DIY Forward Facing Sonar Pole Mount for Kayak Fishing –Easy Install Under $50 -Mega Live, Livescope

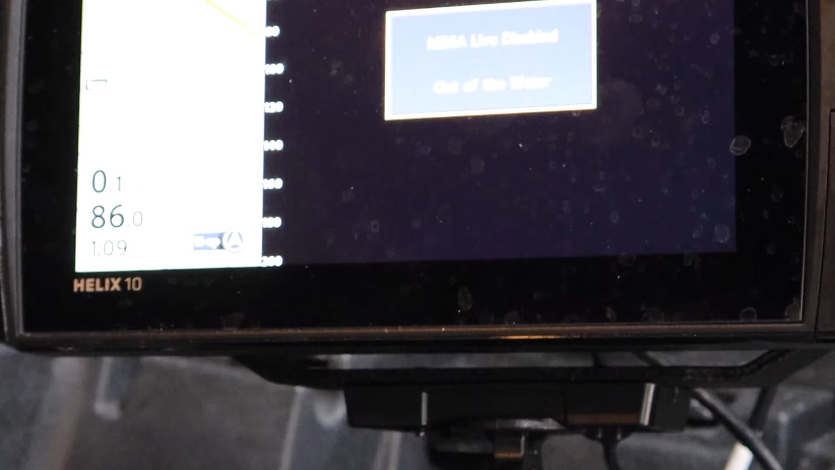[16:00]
Old Town kayak as you can see Humminbird says we need to get out on the water and who are we to argue